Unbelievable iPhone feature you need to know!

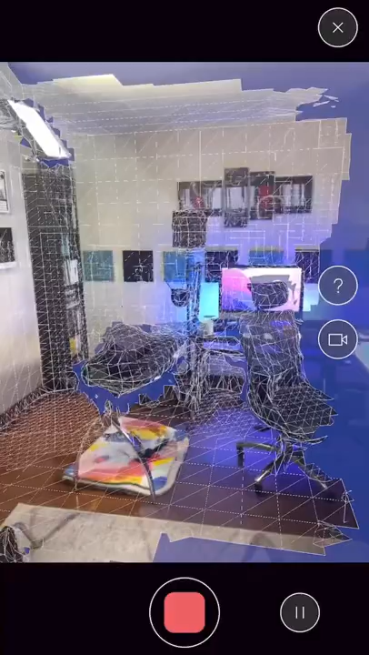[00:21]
So I'm gonna go ahead and scan my room over here from left to right and in just a few seconds it's gonna show me a crazy augmented reality scan of the room.
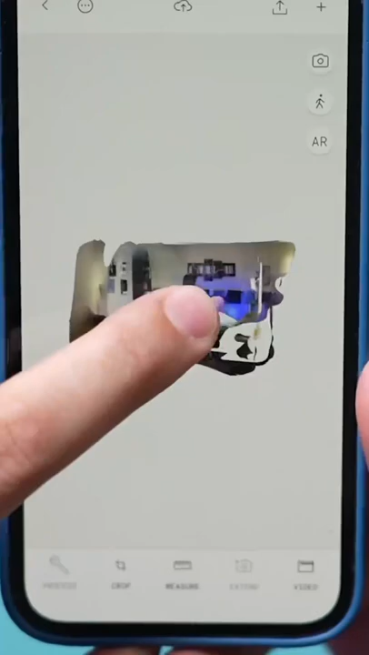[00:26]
Now I could look within that room in this cool augmented reality view.